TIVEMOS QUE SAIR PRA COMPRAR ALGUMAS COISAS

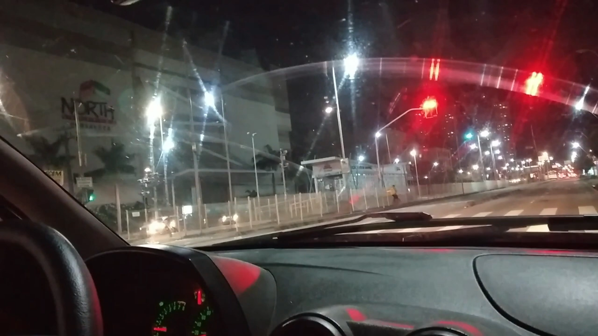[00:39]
Olha aí, gente, que é o Norte Shopping, ó. Norte Shopping Fortaleza. Tudo fechado aqui.